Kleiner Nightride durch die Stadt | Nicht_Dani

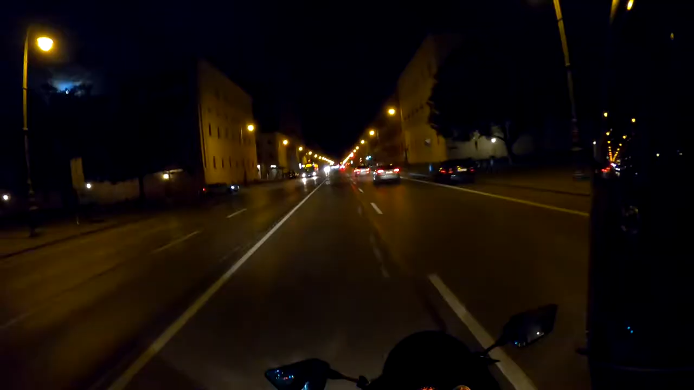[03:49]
Eigentlich sollte es gerade regnen. Es sind ein paar Wölkchen am Himmel.
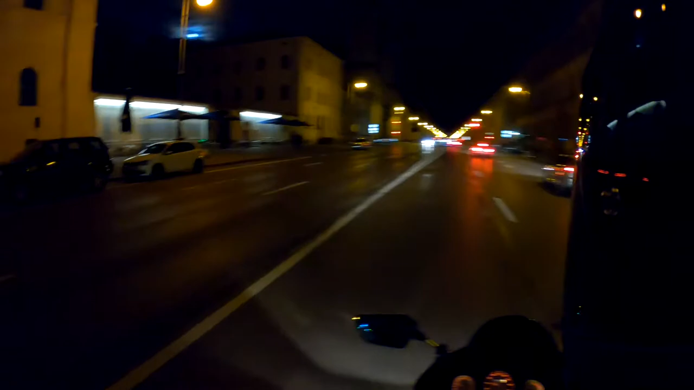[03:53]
Danke, Apple. Danke, Apple, für diese geniale Wettervorhersage, die du immer wieder von dir gibst. Ach, komm, Dachau. Komm, komm, komm, komm. Ja, Bruder, willst du oder nicht? Ja, dann halt nicht, Digga. Alles klar, also ich gebe linken Blinker und biege nach rechts ab. Moin. Was? Hallo? Was soll der? Digga, du bist so ein Vollidiot, Mann. Was für ein Monko war das gerade?
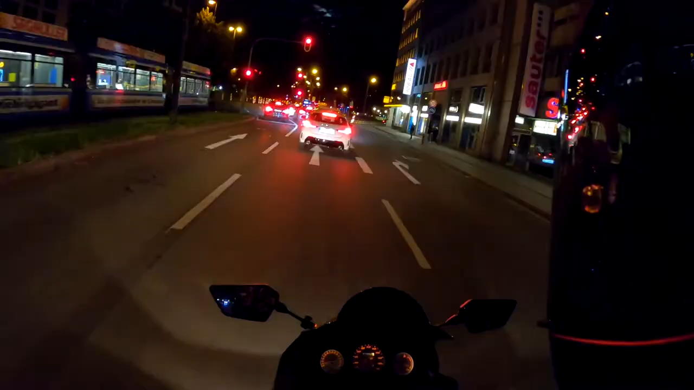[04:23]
Und vor allem, was hat mich der BMW da jetzt gerade angehubt, Digga? Beschwer dich bei dem anderen Typen, Mann. Hubt er mich an? Tut mir leid, dass ich nicht mein Leben riskieren will, wenn der Typ da irgendwie rauszieht.